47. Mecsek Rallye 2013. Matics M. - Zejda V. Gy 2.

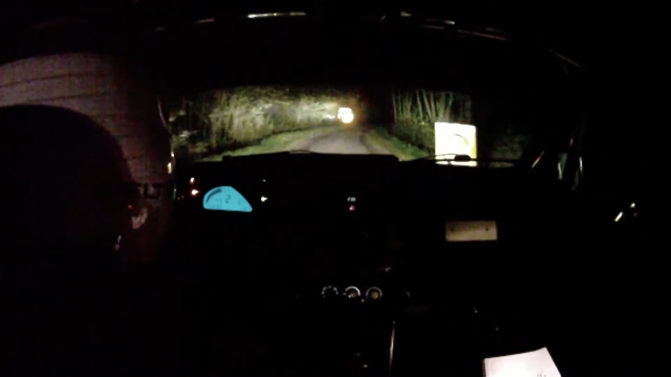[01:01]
És hosszú jobb, kettő tempó kérdőjel, rönk mögé. Majd 60. Harmadikos bal kettő, nagyon szigorú, rönk mögé. Majd 300 bukkam. Rajta lesz a kis bukkam. És 180. A kis bukkan után 180-ra.
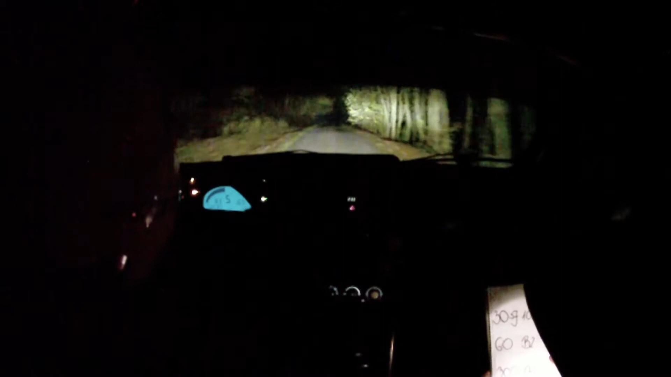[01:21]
Negyedikes bal 22, a szigorú lesz, és kettő rönk. Majd 150 bukkam. És a bukkan után negyedikes gyors jobb 22, rönk után sáros lehet. A rönk után sáros lehet 60. Negyedikes bal 2, az mínuszos, és a rönk mögé. Mínuszos rönk mögé, majd 60. Bal 2, bal 2 tempó rönk, és utána negyedikes hosszú jobb 2, az gyors 2 rönk, majd 120. A féktávas csúszhat, harmadikos jobb 2, szigorú rönk, sáros, poros lehet.